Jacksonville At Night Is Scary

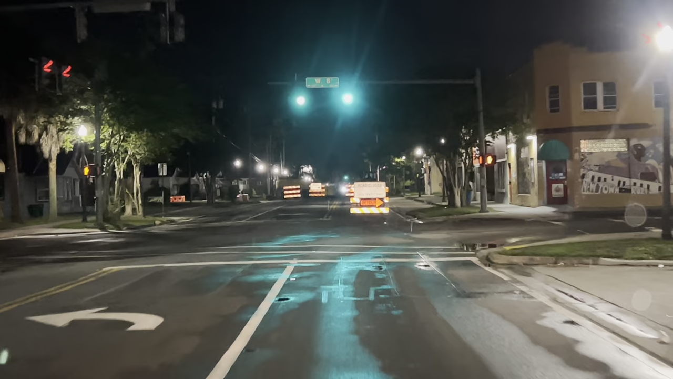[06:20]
how sweet is this hey let's go this way and it all blocked off but as you can see like literally there's nobody out here and that's just kind of denotes possibly danger anyway that's what's weird about Jacksonville you know when a place is bad bro like you usually know like Birmingham Alabama is the same way like you go through Birmingham Alabama ain't nobody out there